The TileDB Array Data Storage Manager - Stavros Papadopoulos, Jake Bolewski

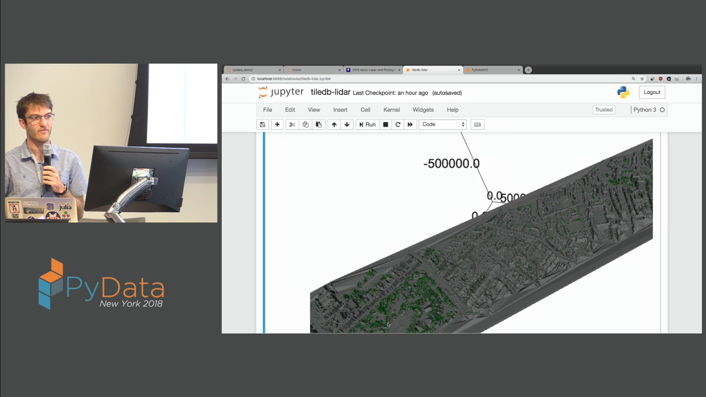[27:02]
This is taking a generic LiDAR format, re-ingesting into TileDB, and you can do all sorts of the analysis that you're used to on LiDAR data. So this is another just basically simple demo, which is showing you S3 integration.